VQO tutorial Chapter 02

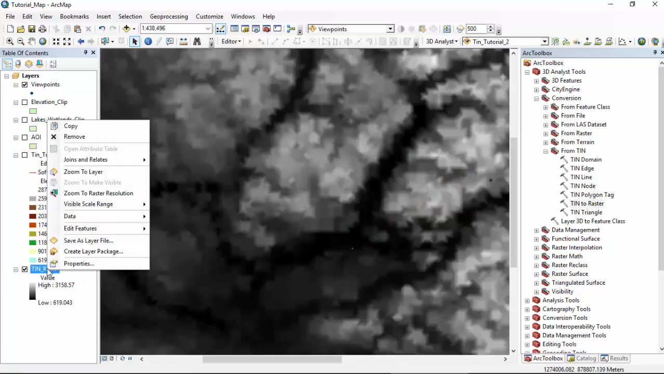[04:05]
Zoom to layer. And here it is. You'll notice you can see the gradient looks similar to our TIN.